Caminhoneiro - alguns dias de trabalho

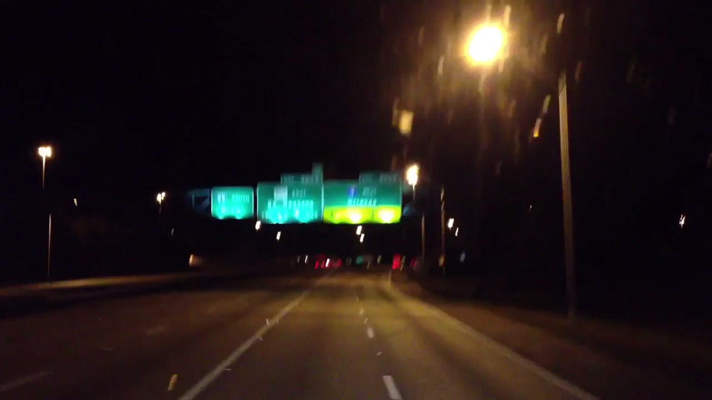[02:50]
Saindo da Interestadual 95 aqui na Flórida, entrando na Interestadual número 4 aqui, sentido Orlando. Eu tinha falado que é pra Miami, mas aí quando me deram as notas, é uma parada em Orlando e uma parada em Miami.
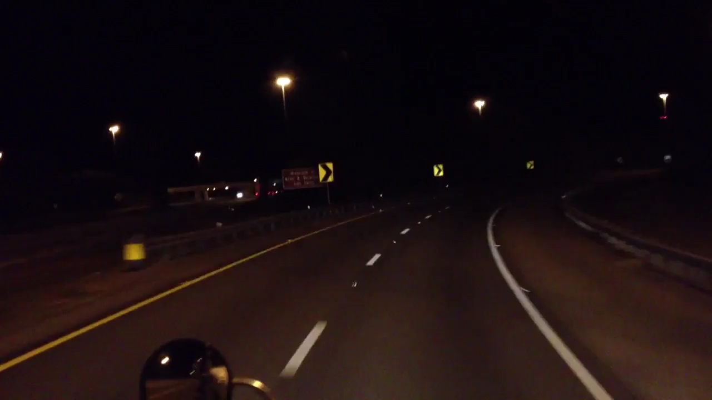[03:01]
E eu não filmei antes, quando eu carreguei lá sexta-feira à tarde, eu parei, fiz as minhas 34 horas, aí comecei a dormir de madrugada, aí parei de novo, e aí tô continuando a viagem. Hoje é domingão à noite. Interestadual 4, menos de uns 80 km de Orlando, sendo viagem aí na noite.